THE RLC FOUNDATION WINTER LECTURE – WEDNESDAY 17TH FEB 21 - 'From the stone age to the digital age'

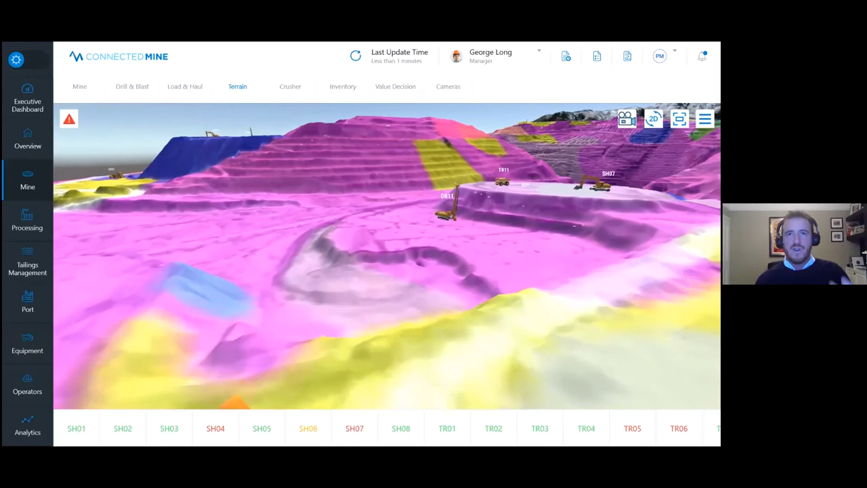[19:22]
and as you can see it's the digital representation you know of the physical landscape itself the imagery that you can see is captured from a number of sensors which were either newly